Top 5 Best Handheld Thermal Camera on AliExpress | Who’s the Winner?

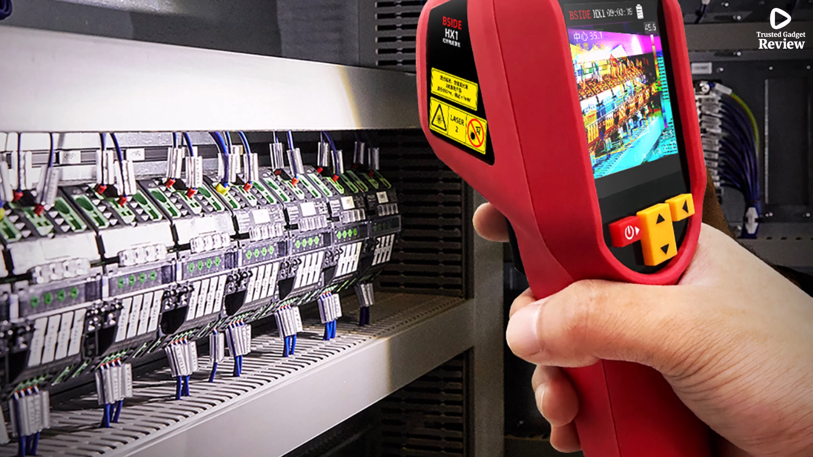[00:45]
Whether you're working on PCB repair, checking automobile engines, or inspecting electrical wiring, this device gives you accurate and real-time thermal feedback.
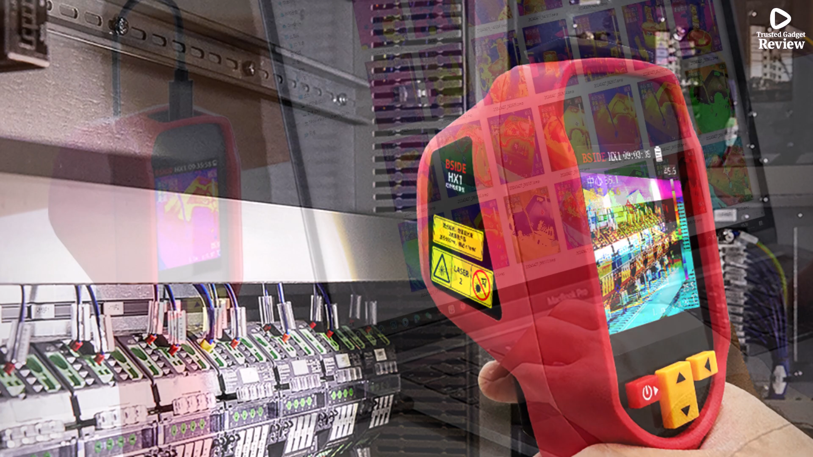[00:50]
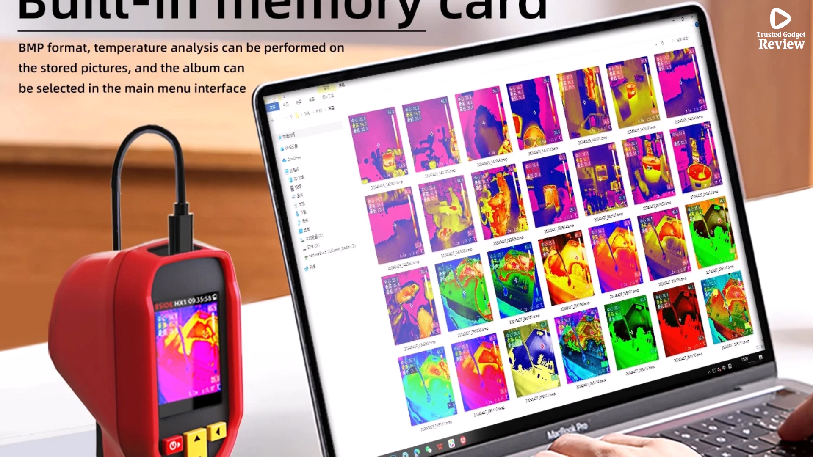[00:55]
It's perfect for both beginners and professionals thanks to its simple controls and easy-to-read display.
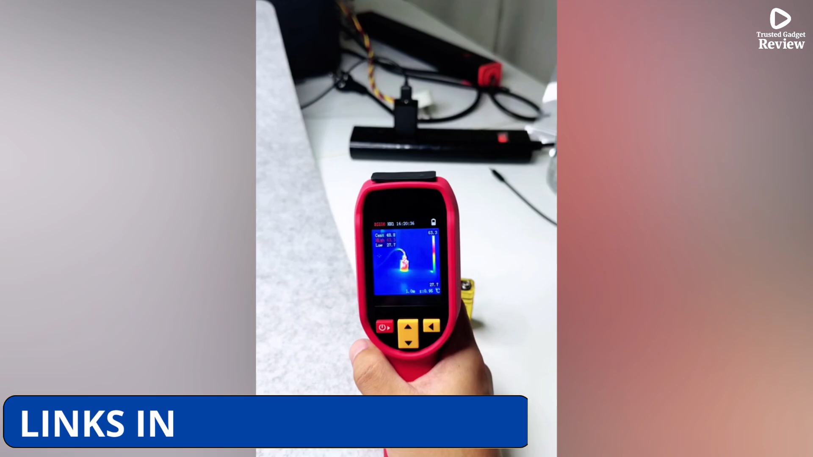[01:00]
The unit is CE, FCC, and ROSE certified, which ensures it meets safety and quality standards. Its lightweight, handheld design makes it easy to carry and use in tight spaces.
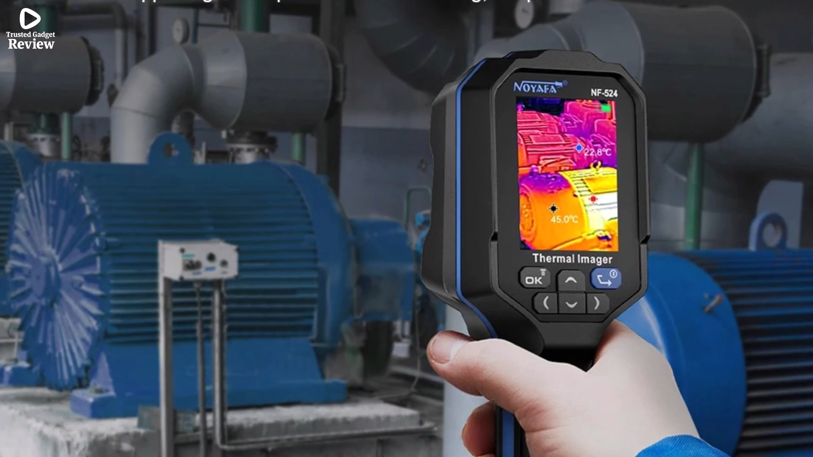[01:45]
On screen: spot 45.0°C
it offers clear thermal images that help you identify heat differences quickly and accurately, even in hard-to-reach areas.
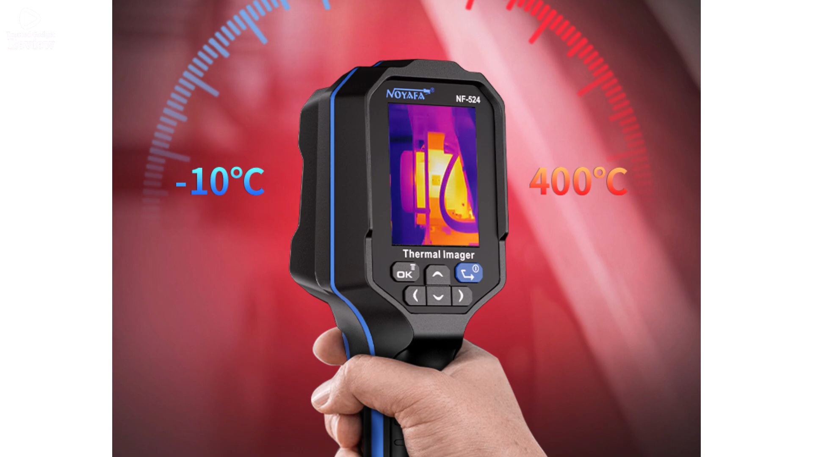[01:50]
Designed for both professionals and DIY users,
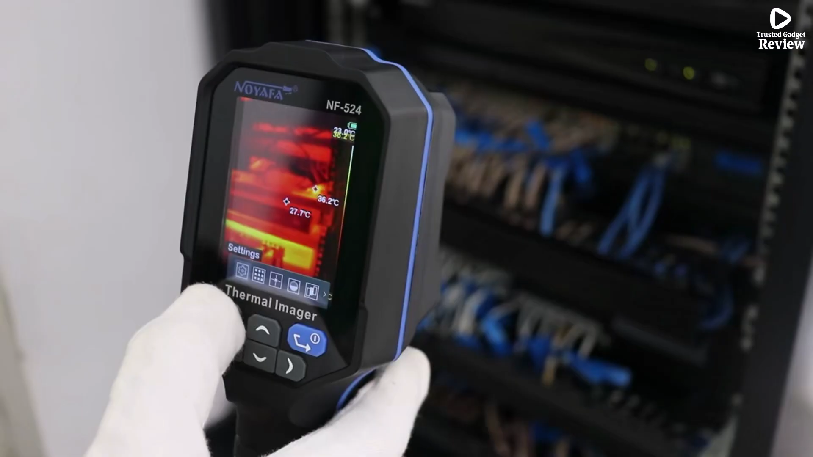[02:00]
It's lightweight, easy to use, and offers real-time thermal feedback on a built-in display.
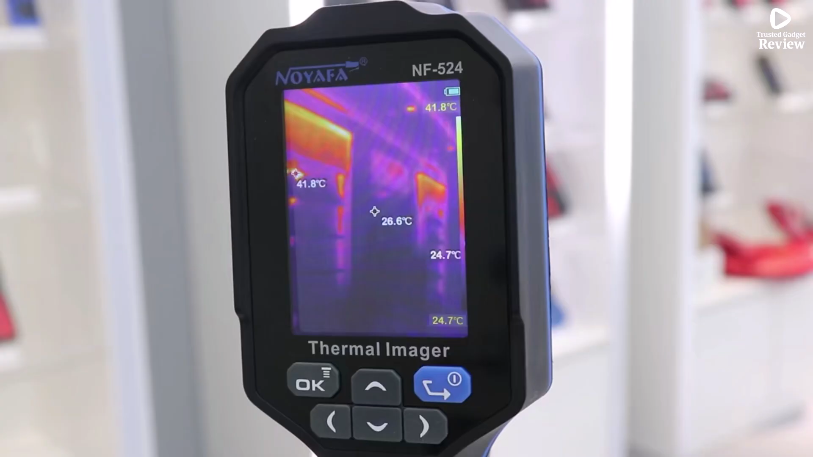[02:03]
On screen: spot 26.6°C, max 41.8°C, min 24.7°C, scale top 41.8°C, scale bottom 24.7°C
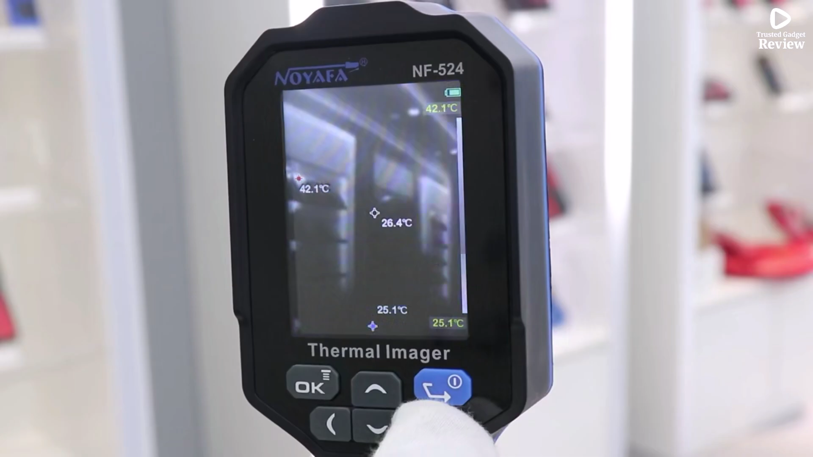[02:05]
On screen: spot 26.4°C, max 42.1°C, min 25.1°C, scale top 42.1°C, scale bottom 25.1°C
No extra tools or devices needed.
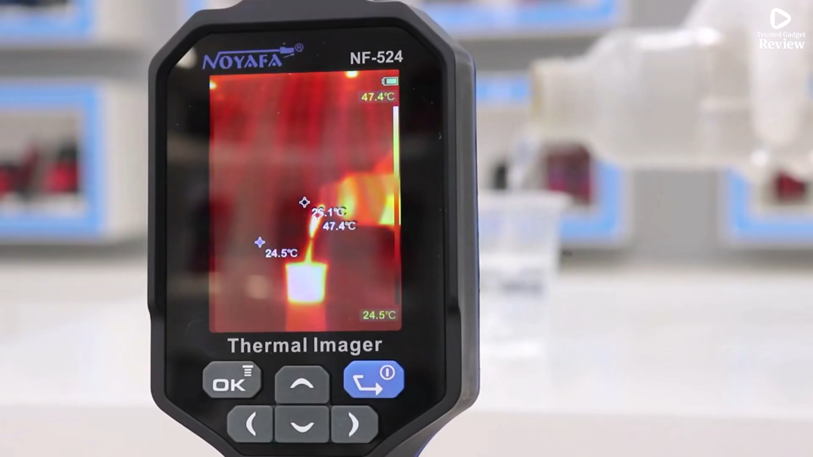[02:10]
On screen: max 47.4°C, scale top 47.4°C, scale bottom 24.5°C
Certified by CE, FCC, ROSE, and KC, the NF-524 meets international standards for safety and quality.
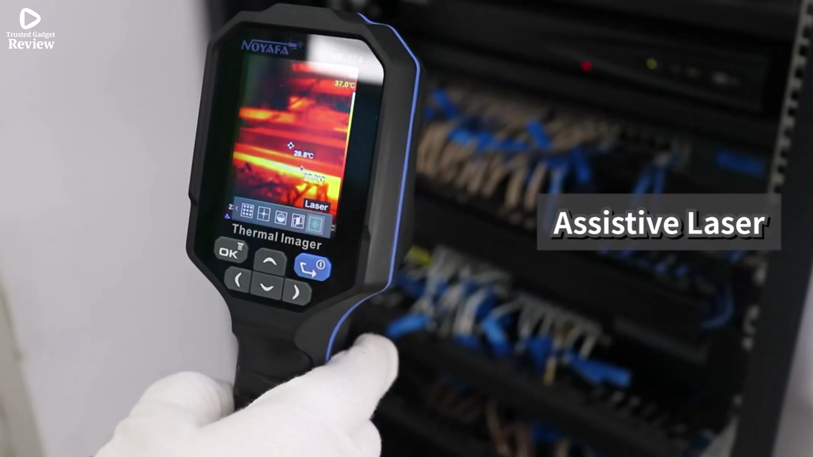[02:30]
portability, and ease of use, perfect for everyday inspection tasks.
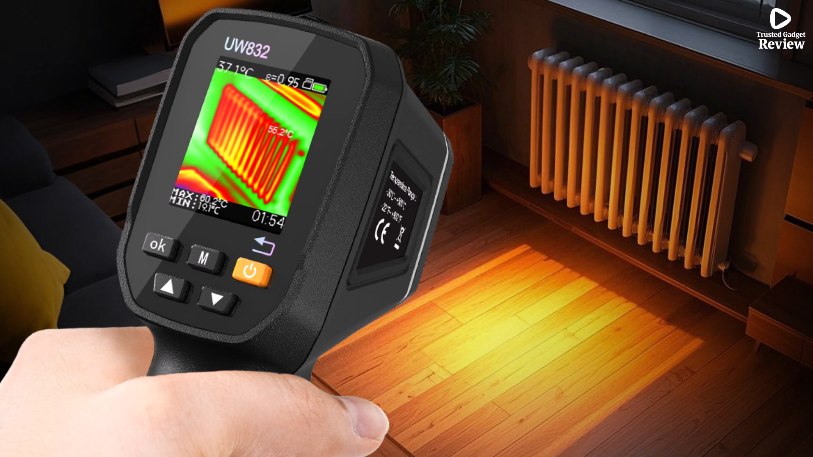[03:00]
HVAC units, or household electricals.
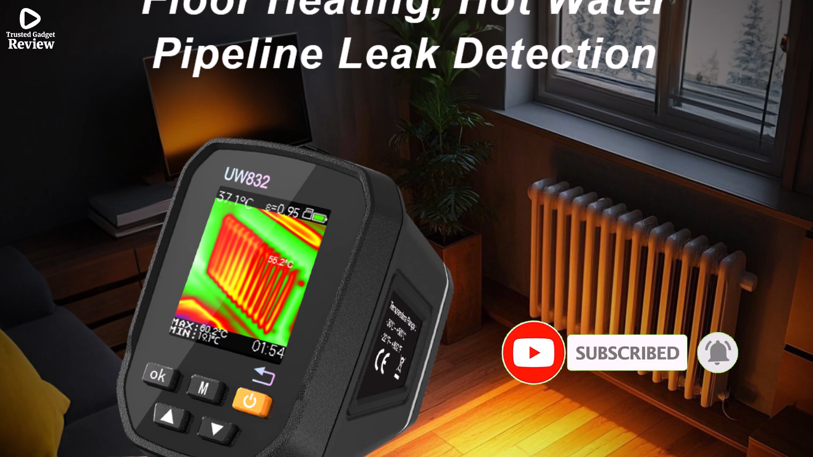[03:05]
Its small display size, under 1.9 inches, makes it ultra-compact while still providing decent thermal visuals.
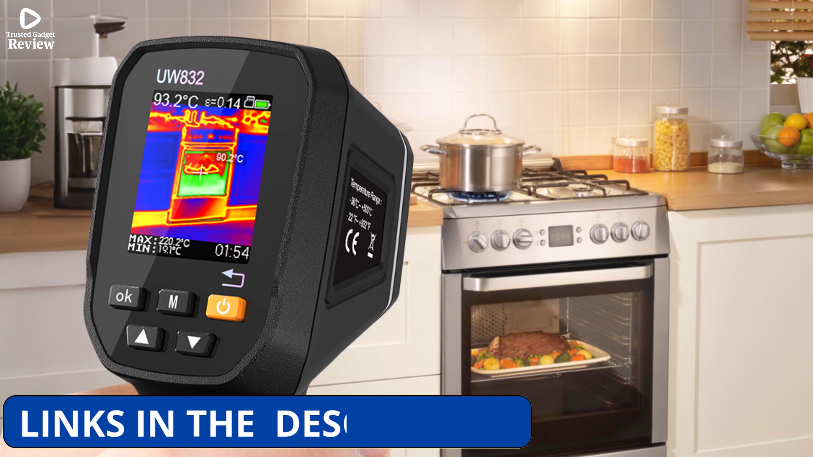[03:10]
On screen: spot 93.2°C, max 220.2°C
The camera's adjustable emissivity, from 0.01 to 1,